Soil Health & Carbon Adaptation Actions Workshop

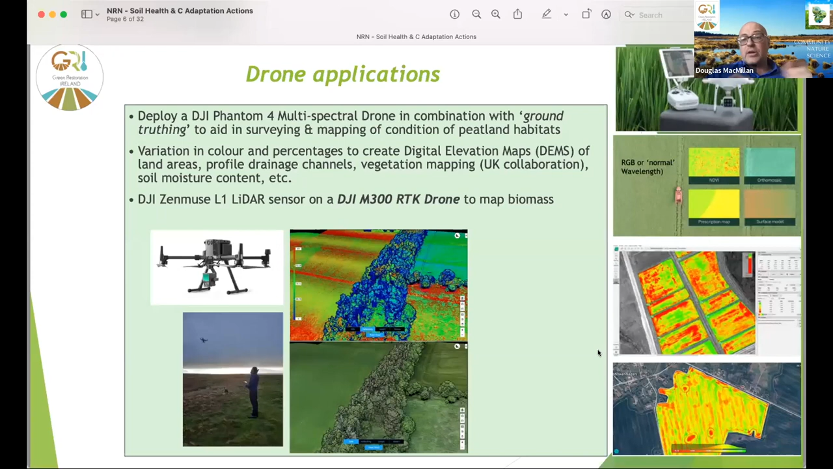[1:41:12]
So if it's sphagnum, a lot of sphagnum is going to be maybe sequestering. And then as that reduces and there's more heather and other vegetation, as the peat is damaged, then you're going to get increasing rates of emissions. And then we're also hoping to be looking at using LiDAR drones in the new year to look at the actual biomass on the farms that we're working on in the hedgerows and the woodlands.